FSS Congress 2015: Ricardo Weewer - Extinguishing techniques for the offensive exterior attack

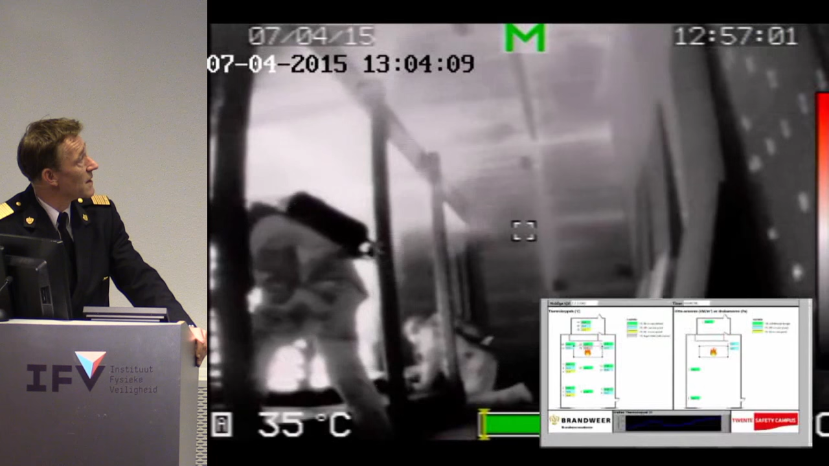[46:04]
On screen: spot 35°C
This is the heat image when it's being lit.
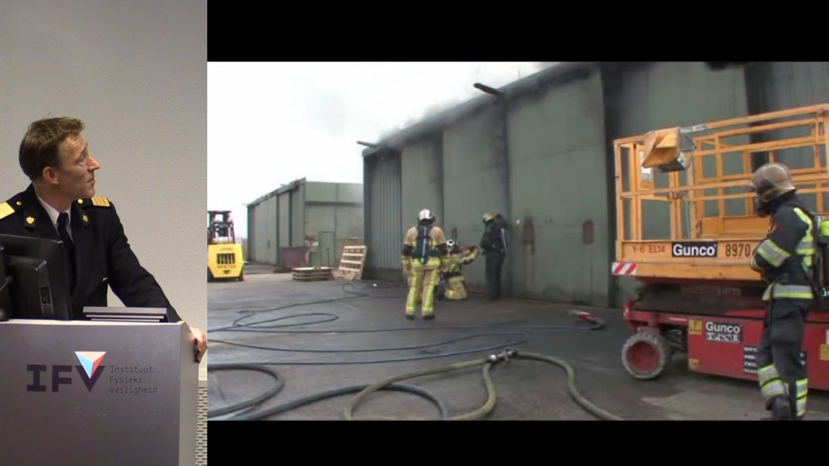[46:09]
And now you see the attack and our counterparts from Amsterdam who are great at operating the cold cutter.
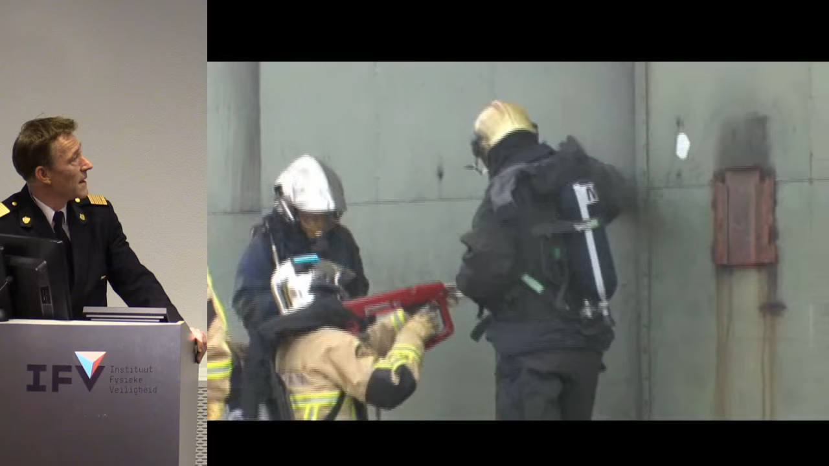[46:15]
We had them do this.
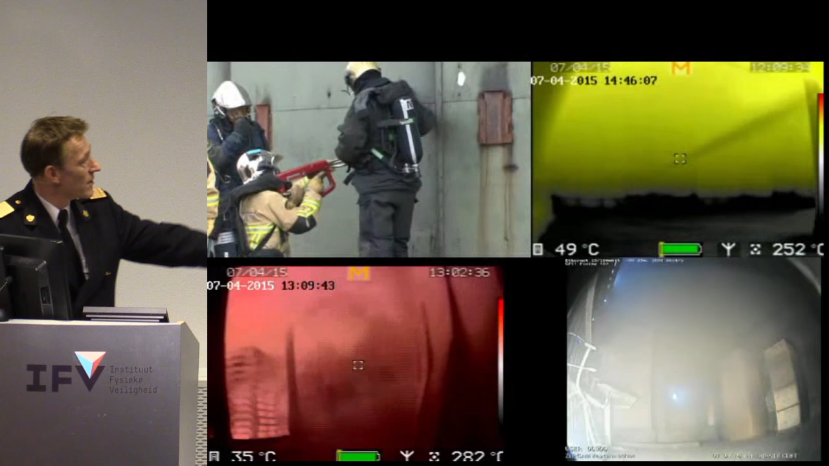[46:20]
And you can see what the equipment does deep into the premises. You see all these lines. And with a single cold cutter in this building with that fire load, we got it below 150 degrees within a few seconds. We had about 300 bar 60 liters per minute in our fire. But the impulse and the strength of that spray reached the back of the building.
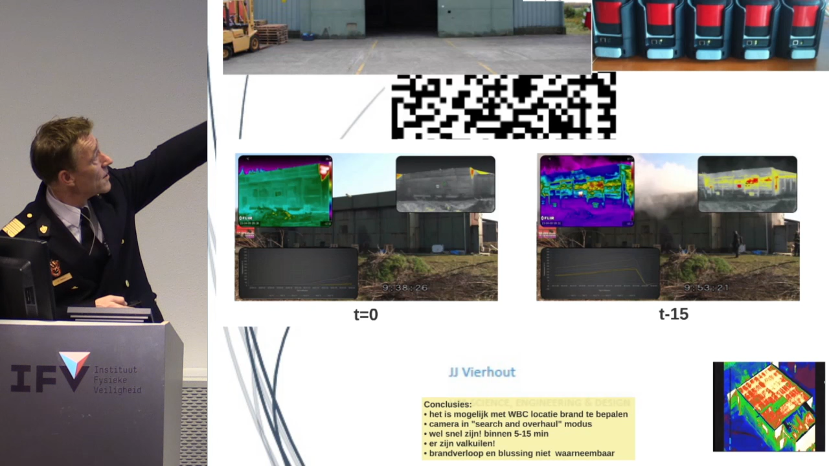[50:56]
You can clearly see the difference between time zero when you don't see anything, and 15 minutes later,
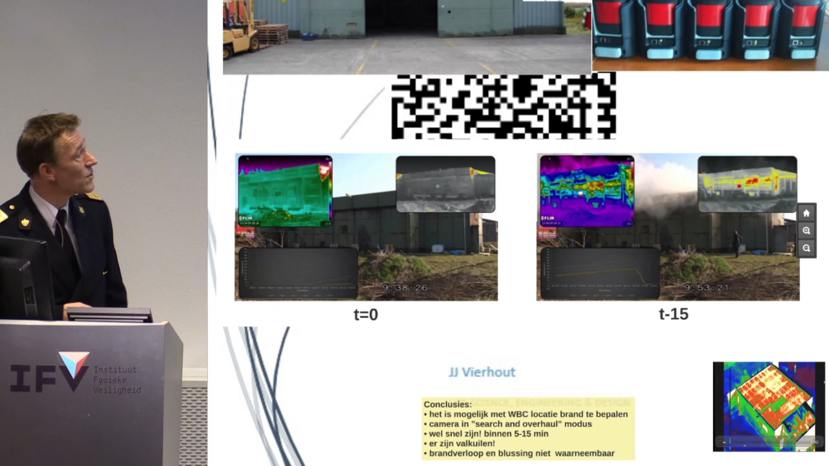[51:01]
everywhere in the building, you can see exactly where that fire is blazing.
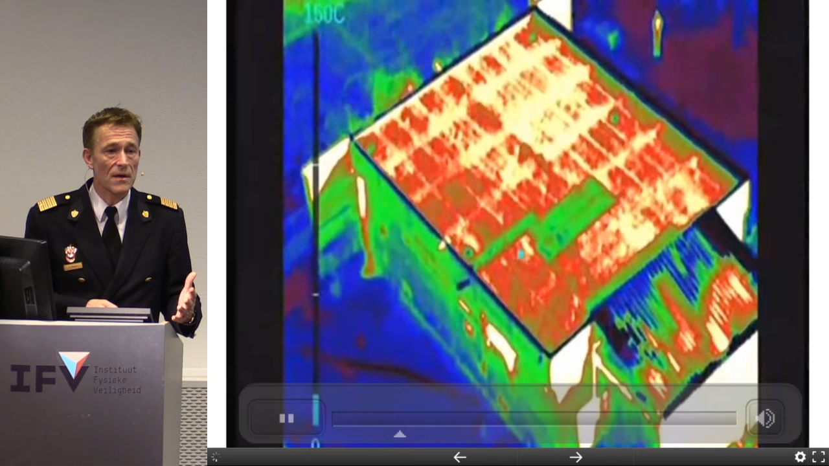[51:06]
And that's our conclusion, that you can use heat image sensors to discover the fire.
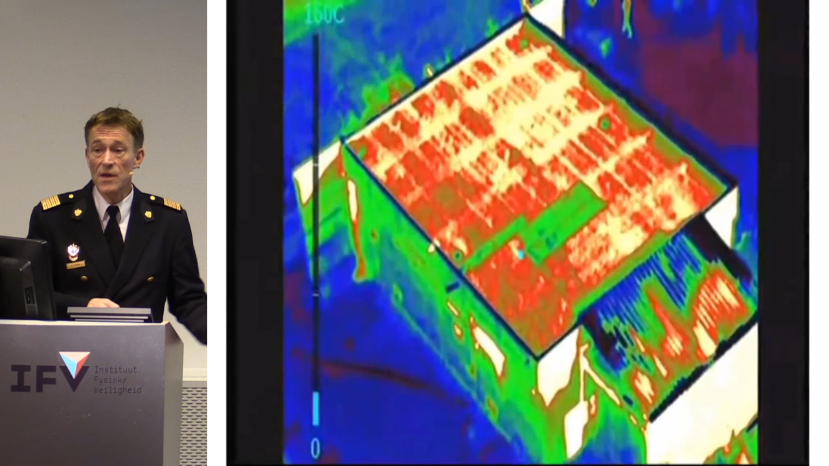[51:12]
On screen: scale top 160°C
There are some pitfalls. You need to know exactly what you're doing, and you need to act quickly. So if you show up after 15 minutes, there's no more difference because the entire building is heated up.
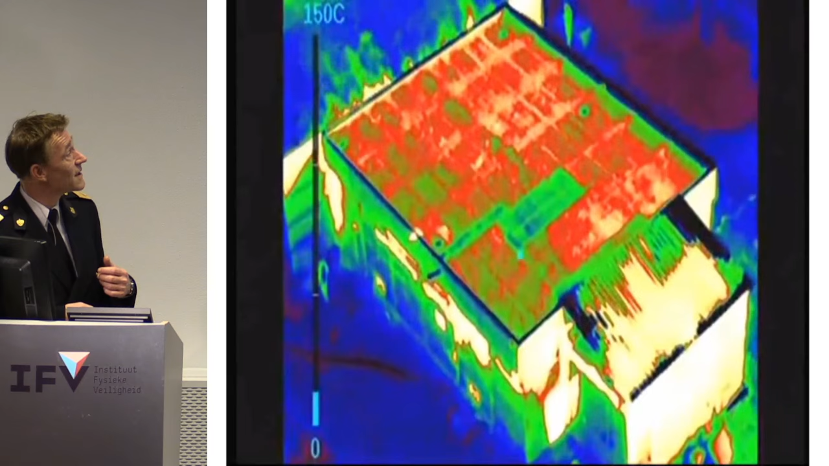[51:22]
On screen: scale top 150°C
And these are the people we deployed. This video is from a bit after the fire,
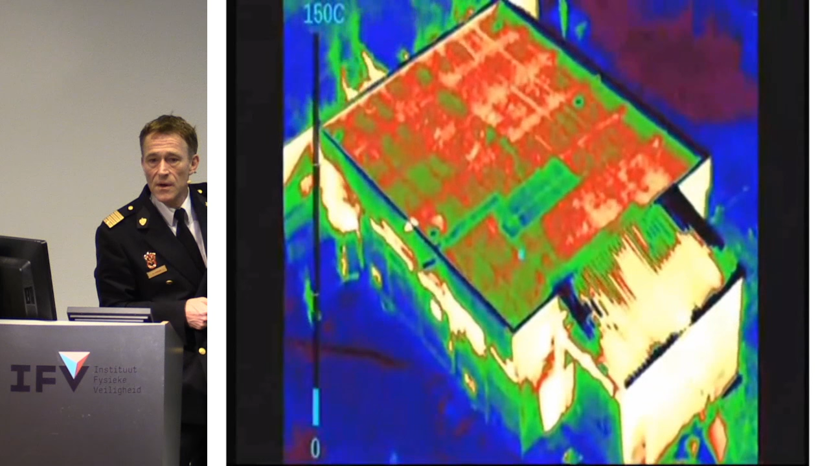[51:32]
On screen: scale top 150°C
but you can see that in the back of the building, it's hotter than at the front of the building.
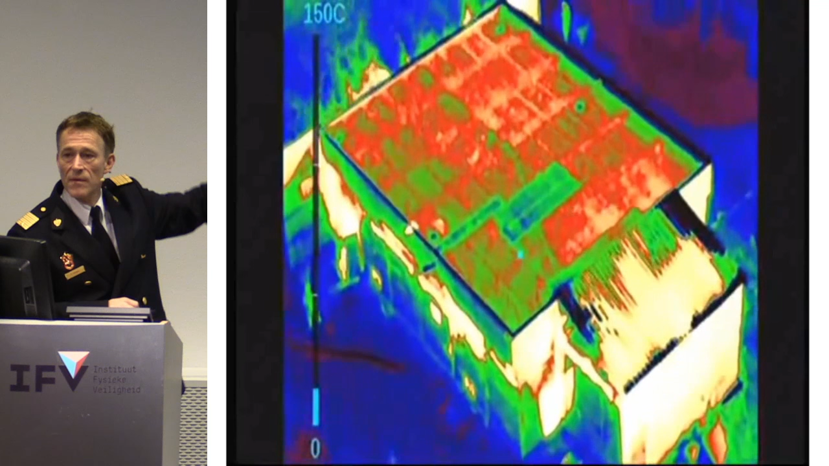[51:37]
On screen: scale top 150°C
So that tells you why you need to attack from the back of the building, not at the front, because your chances of success are better if you do that.